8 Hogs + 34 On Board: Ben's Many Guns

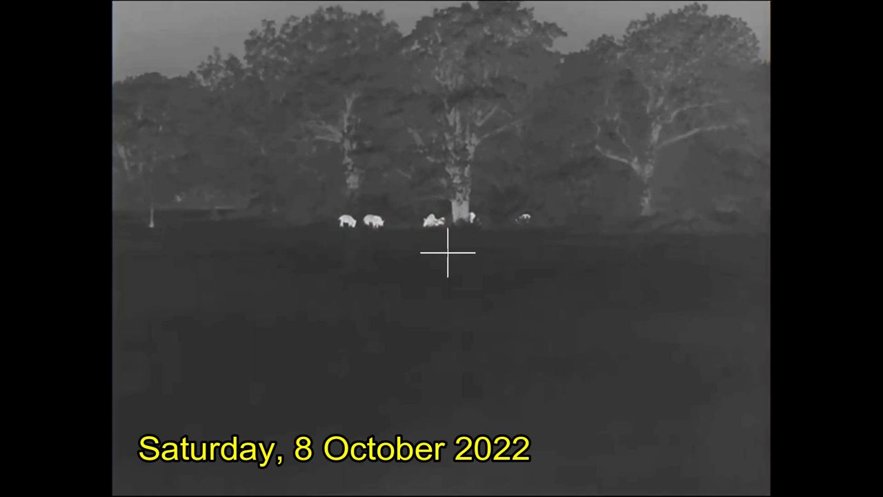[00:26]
But the weather is in our favor and I figure as long as we stay far enough away from the hogs,
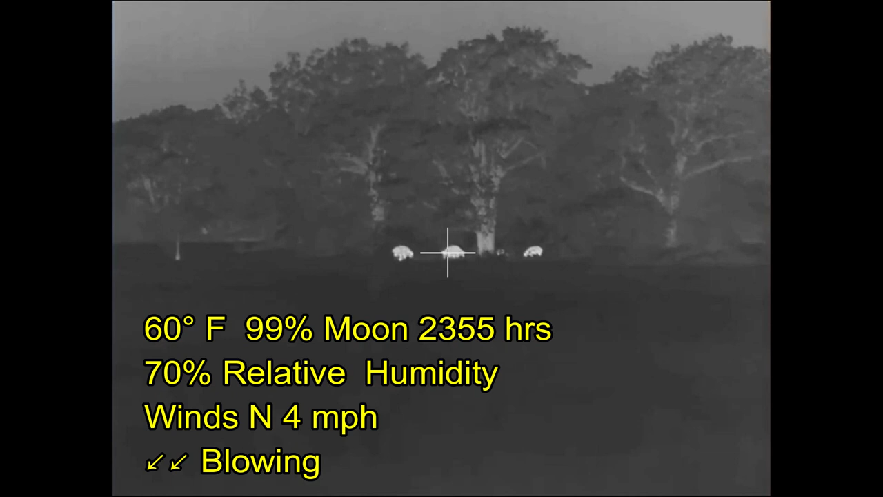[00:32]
the crunchy dry grass isn't going to be too much of a problem.
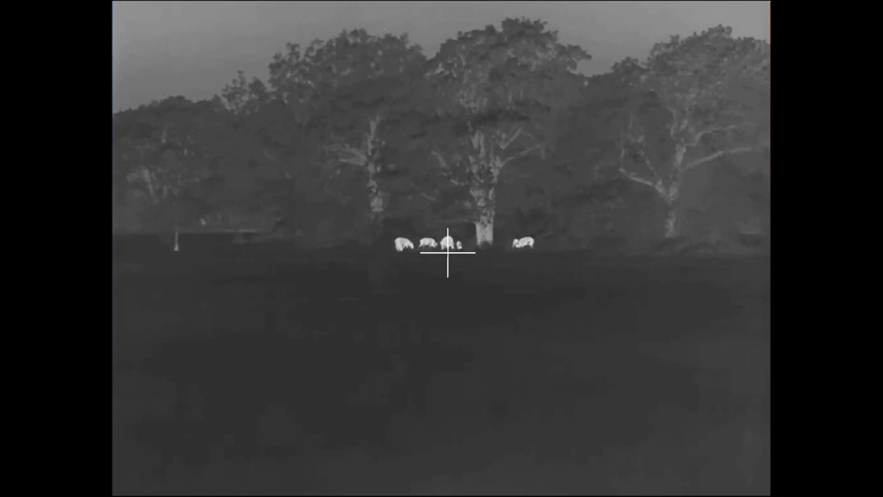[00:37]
Despite the fact that it's quite calm and very quiet outside.
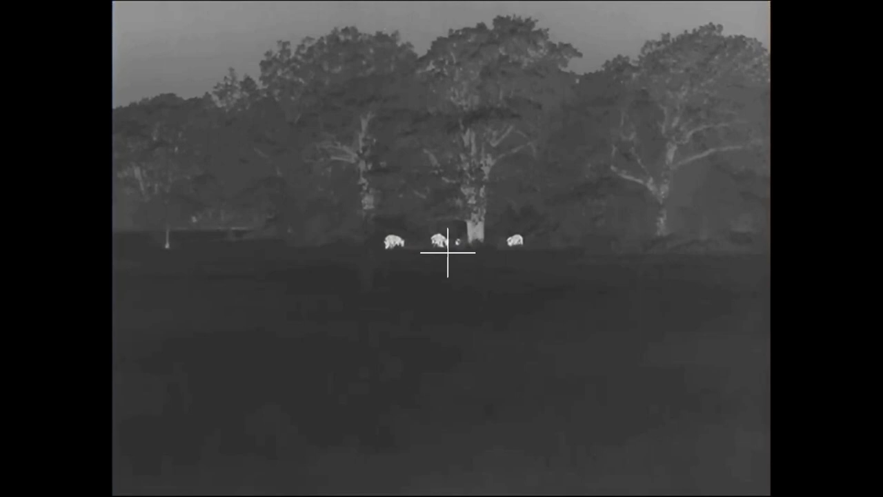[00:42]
Here we've moved up. We're doing a lot of conversing over where the hogs are, where possible obstacles are downrange, and some houses that we have off to the left.
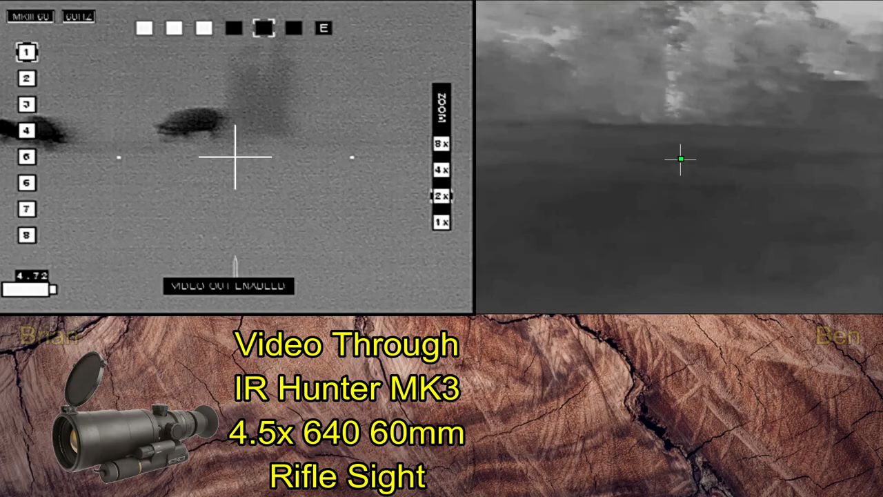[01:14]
And now my video is up on the left. I'm shooting an IR Hunter Mark III thermal weapon sight mounted on a Lone Star Armory TX-15 Multipurpose Carbine Enhanced,
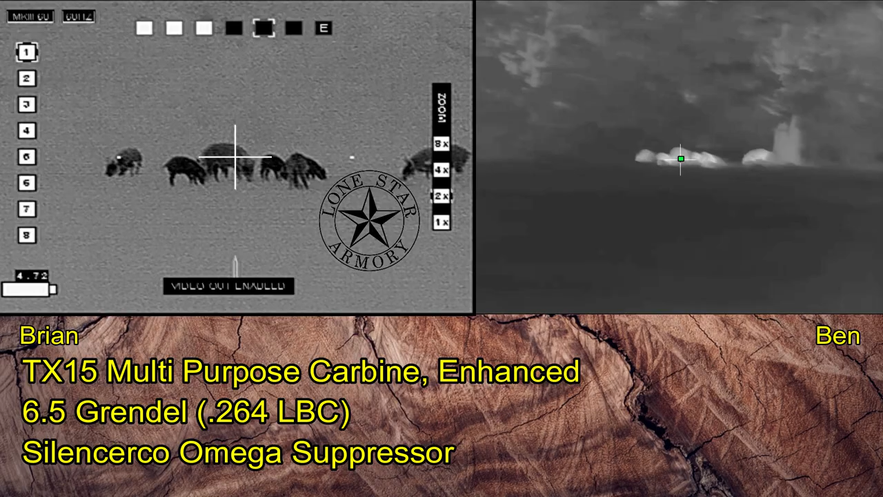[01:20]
which has done a fine job for me. And my ammunition is being provided by Druitt Hill Armory and includes Hornady CX-120 grain bullets
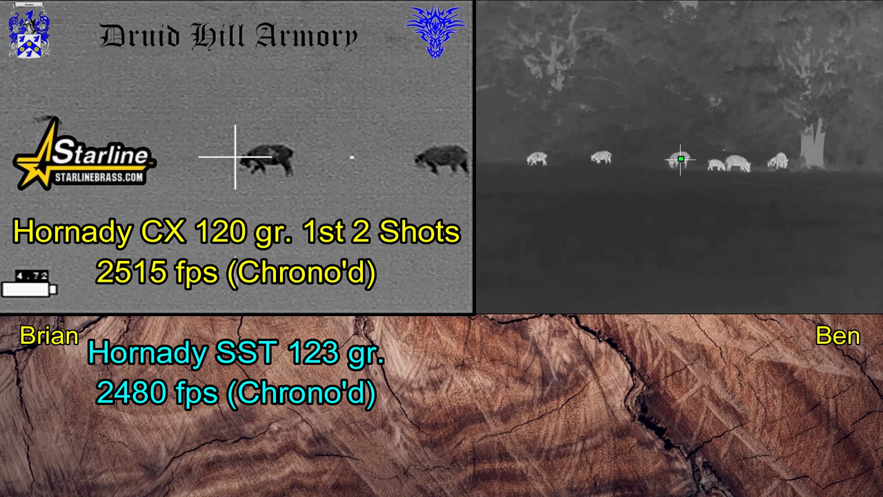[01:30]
and then Hornady SST-123 grain bullets for the latter shots.
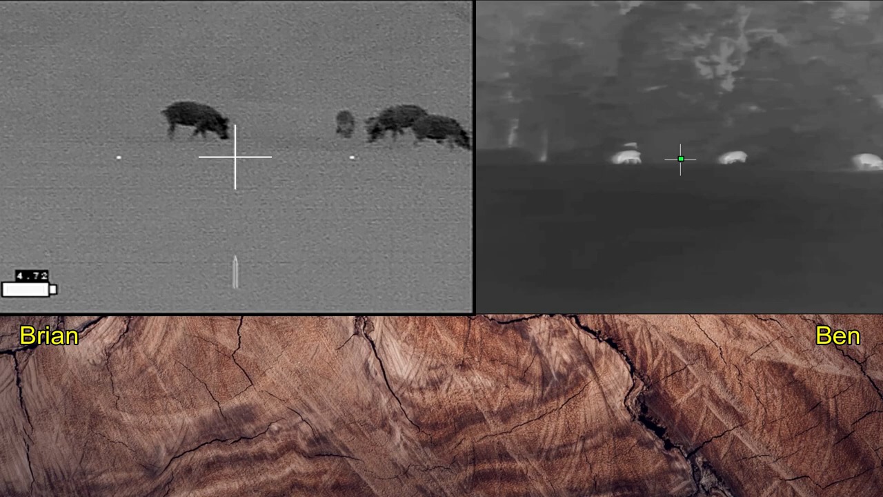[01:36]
All right, and here we're getting settled on our targets again. Okay, the three big ones on the right, which one is yours?
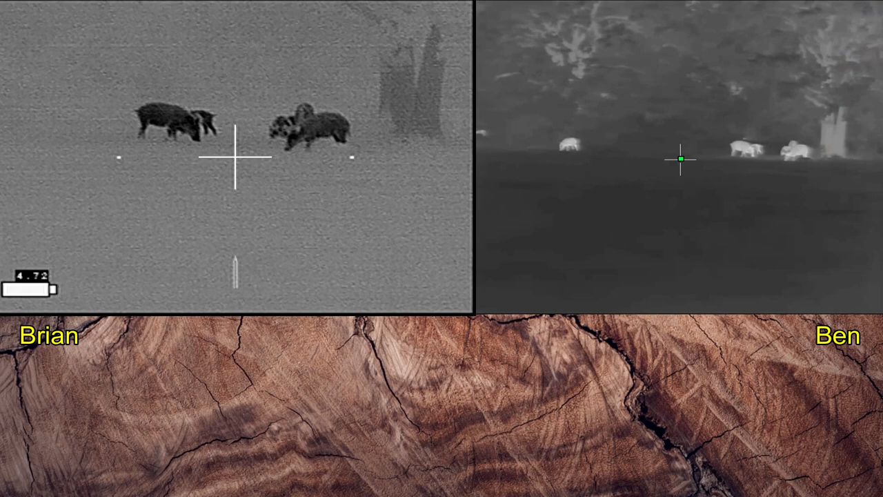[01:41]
The one with its head to the left, moving in front. Okay, I'll take one behind it. Yeah. Shoot ready? Ready. Three, two, one.
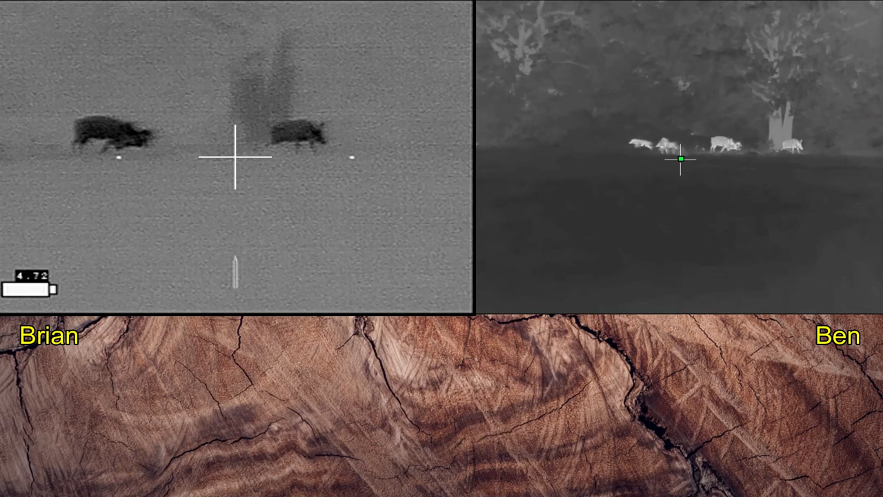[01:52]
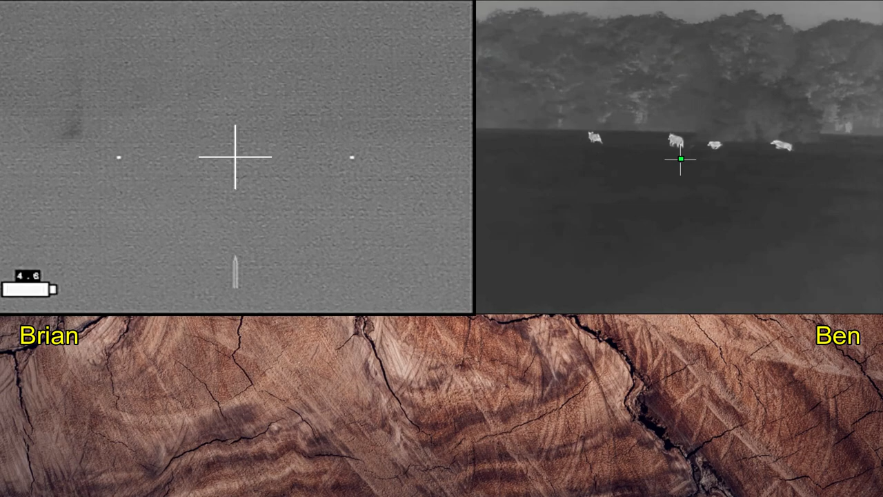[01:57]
Left, left, left. Let them go, let them go, let them go. Let them cross.
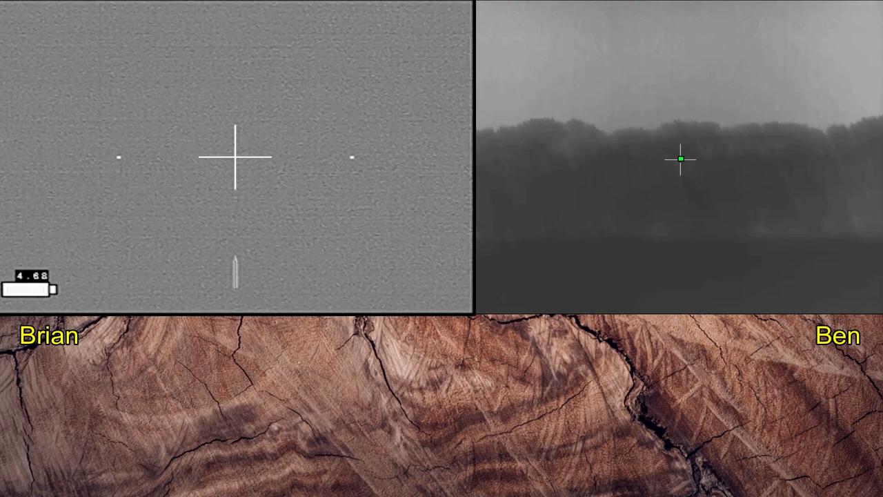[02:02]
Until they get to the big trees. Yeah, we win. They didn't cross far enough. I went ahead and left in this long sequence.
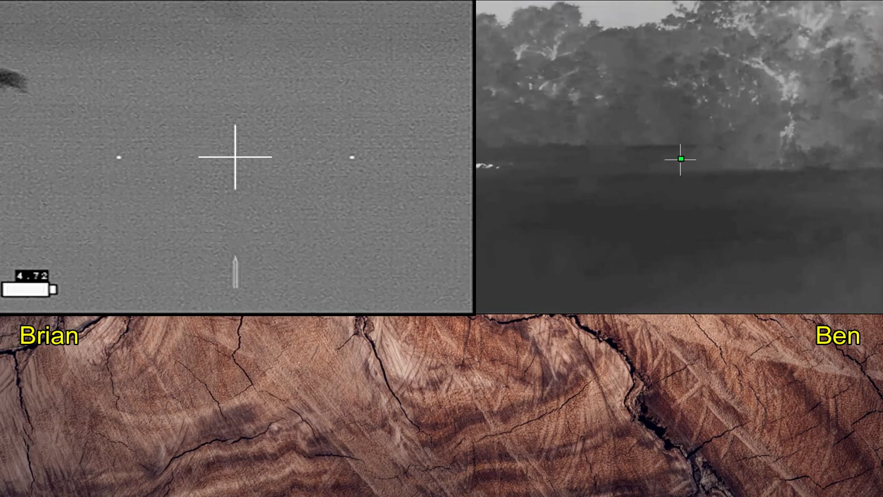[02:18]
So we don't want to be shooting to a certain corner of the pasture towards those houses. So we're waiting for the hogs to clear that area.
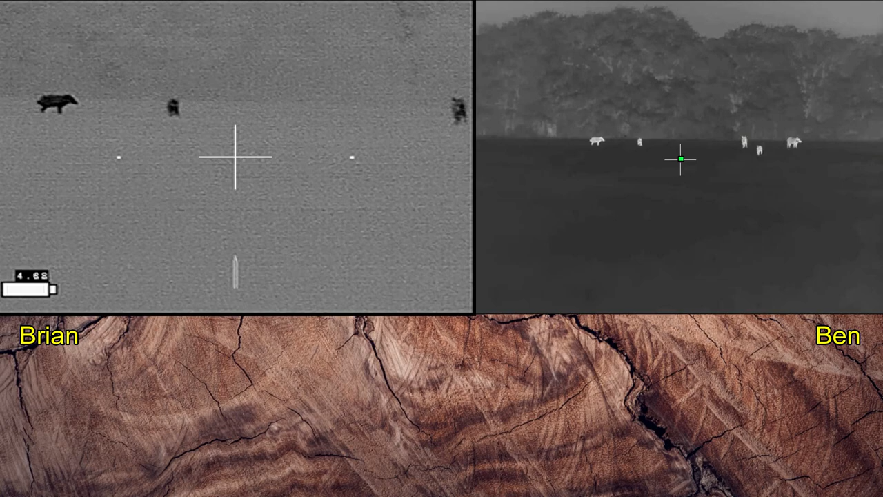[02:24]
And they're just not moving out of that area. Now some of y'all are thinking these hogs are pretty dumb standing out in the open waiting to get shot. I'm guessing these hogs have never been shot at before.
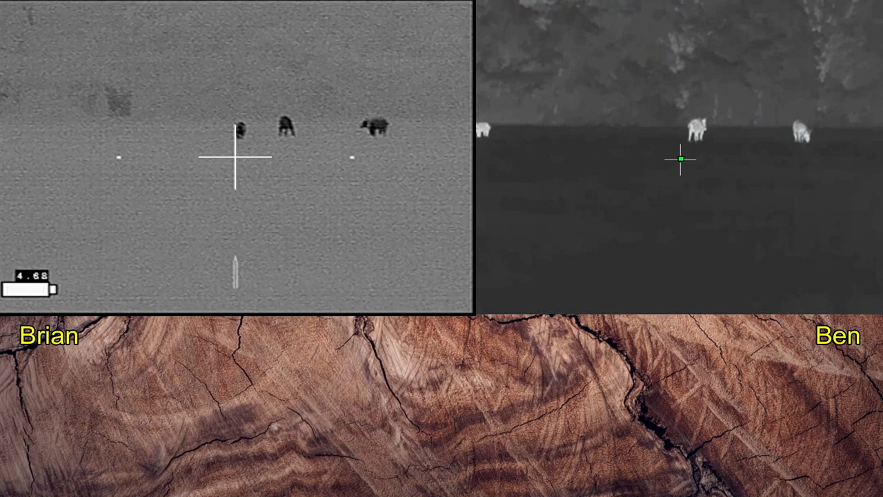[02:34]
They're confused by what's happened. They've heard loud noises. They've heard one of their fellow scream. But they don't know what's going on. And they don't understand guns and gunfire. And so they're still here. At this point, we're just waiting for them to move into a safe direction of fire.
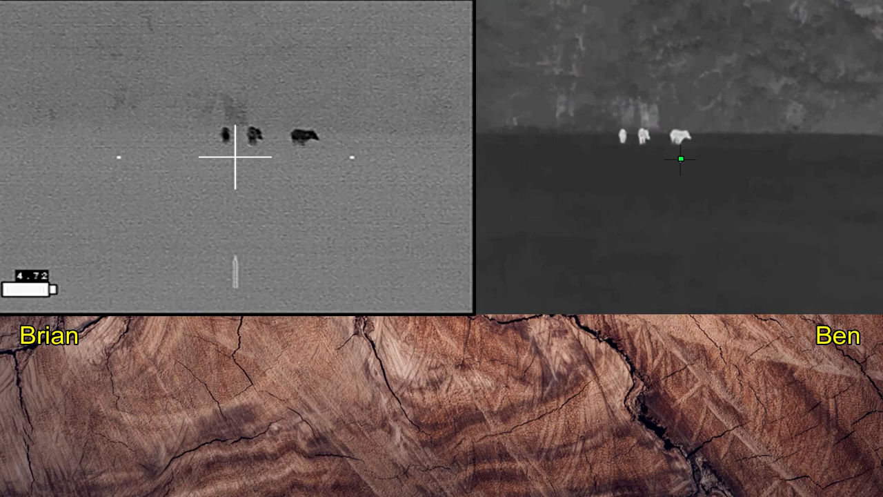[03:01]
Now these little ones we're looking at, they're just shoats. They're along the lines of 30 to 35 pounds in size.
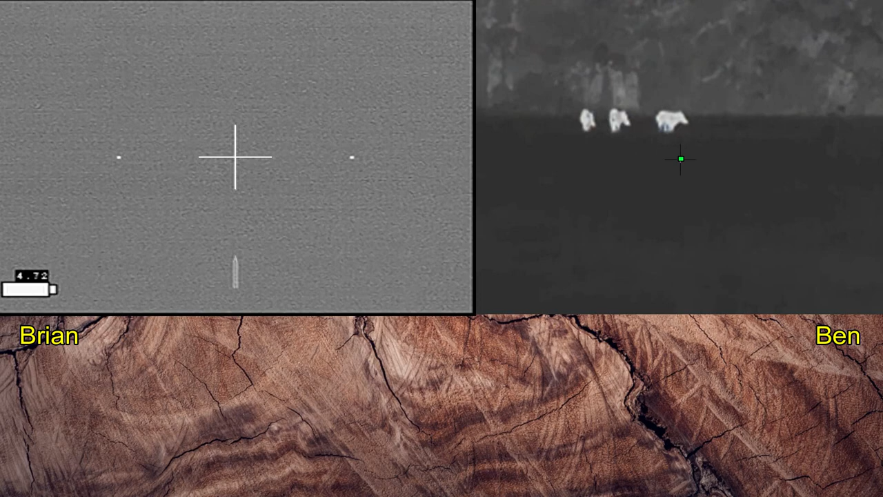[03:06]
They're going the wrong way.
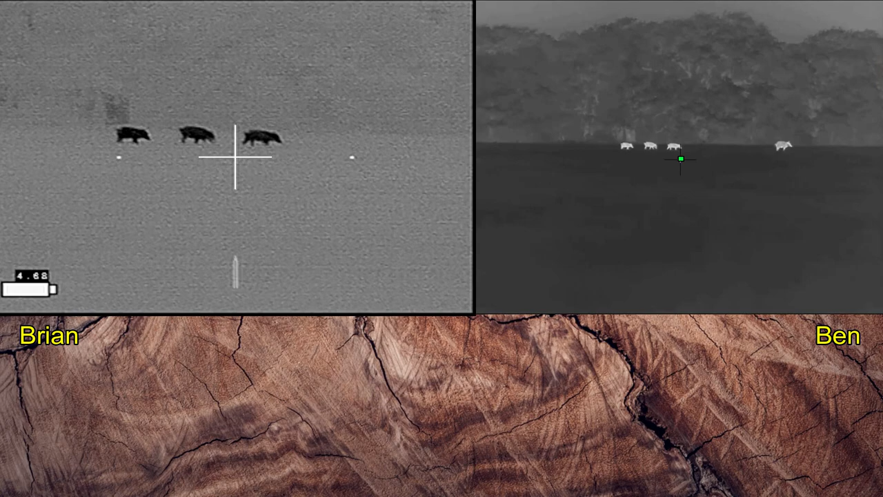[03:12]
And your big ones was going potty.
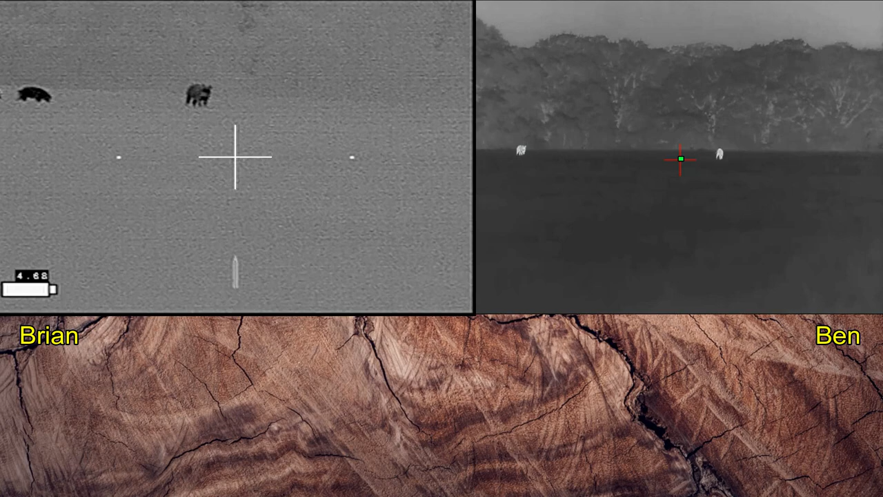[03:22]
Maybe they'll go back to the tree. Let's see.